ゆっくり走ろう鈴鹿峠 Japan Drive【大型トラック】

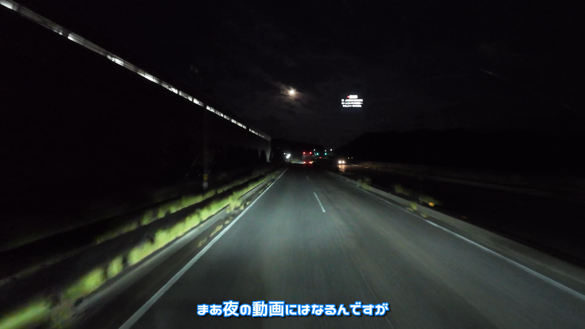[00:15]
あかんなっちゃった私今国道1号線ですね鈴鹿峠に来ておりますおそらくですけどおそらくっていうか確実に動画に撮るのは初めてな道でございます普段あんまり通ることがないので
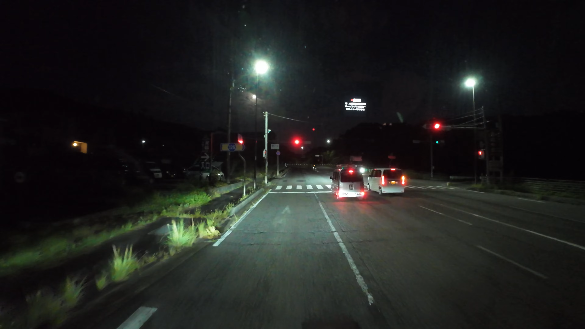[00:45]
夜っていうのが残念でございますがやっていきましょう
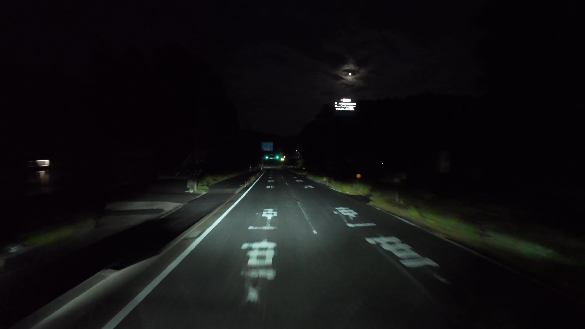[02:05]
久しぶりすぎてどうなってんのやら車もすっかり後ろの車もいなくなっちゃいましたけれど本格的な峠は多分もうちょっと先なんだろうねきっと
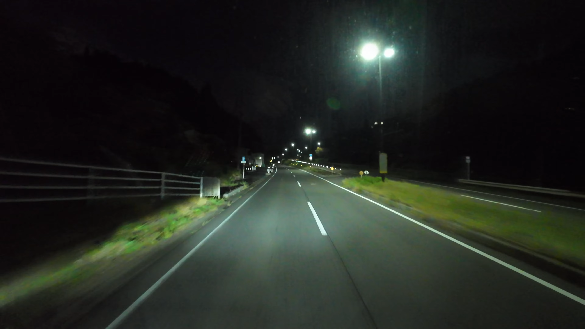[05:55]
でもちょくちょくトラックは走ってるっぽいねトンネルだでも今ねちなみに6時半なんですか
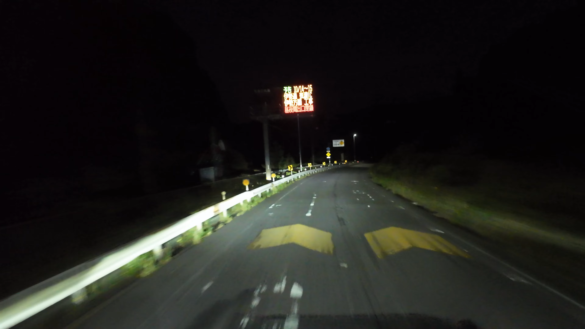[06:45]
ここからなんかカーブが増えるっぽいまあでもこういう峠道なのに2車線あるっていうのだけでも走りやすいですよね
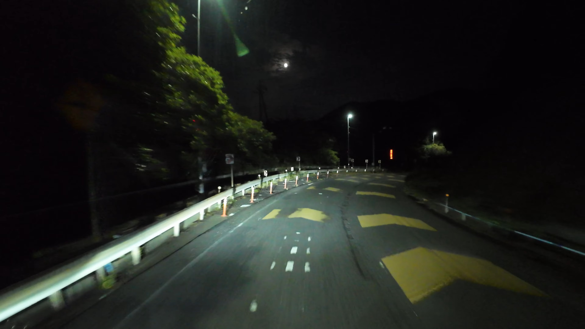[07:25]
何が怖いって動物が怖い道が悪いボコボコでございますなんかすげえ動物いそうで怖いよね
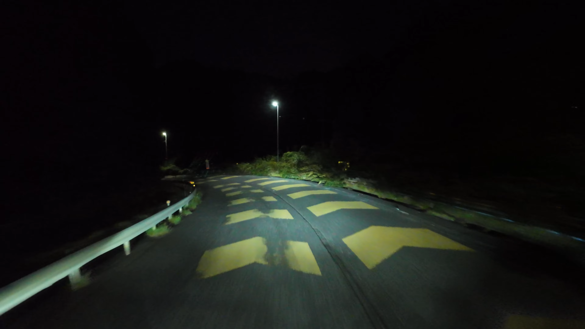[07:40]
急に鹿とか立ってて困るあとねこういう道では皆さんブレーキをずっと踏んでるんじゃなくて乗用車でもそうなんですけどエンジンブレーキを使
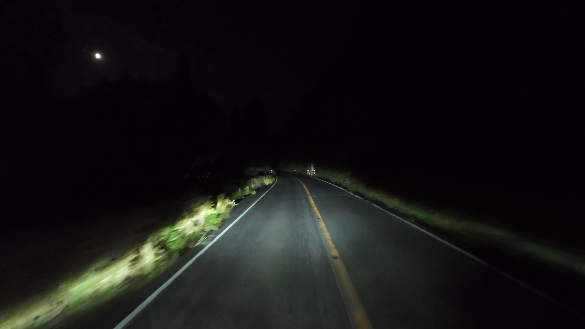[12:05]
まだまだ山の中って感じですね道の駅、あと5キロで道の駅か
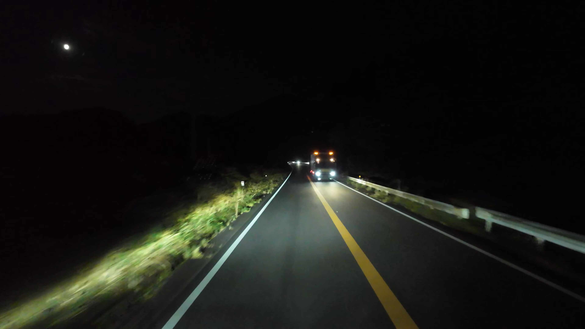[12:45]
ちなみに今オートヘッドライトでオートハイビームで走行しております
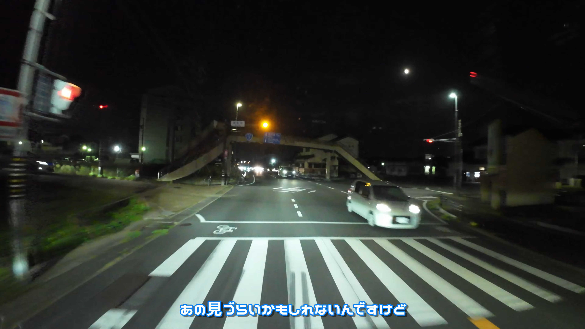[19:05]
見づらいかもしれないんですけど普段ねほとんど通ることがないんでせっかくなんで動画にしてみましたえーこっからどこ行くんだろうこえーなぁ東海道敵塾東を右方向へこんなとこ曲がっていいものなのかねまあよくわかんないけど行ってみたいと思いますなんか曲がったことありそうだなここ